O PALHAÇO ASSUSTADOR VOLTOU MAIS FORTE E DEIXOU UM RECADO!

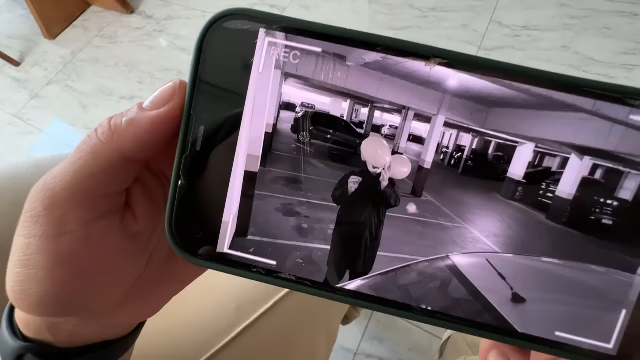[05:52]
Mano, ele tá na garagem. Ai, meu Deus. Ele tá estourando o balão. Olha isso. E olhando pra câmera. Ele sabe que a gente tá vendo, amor.
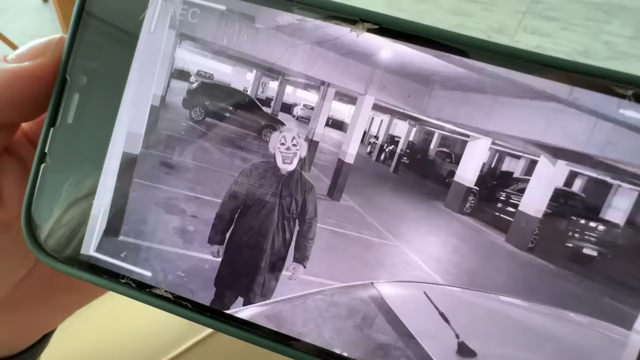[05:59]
Meu... Sumiu. Como que ele sumiu? Desapareceu. Meu bem.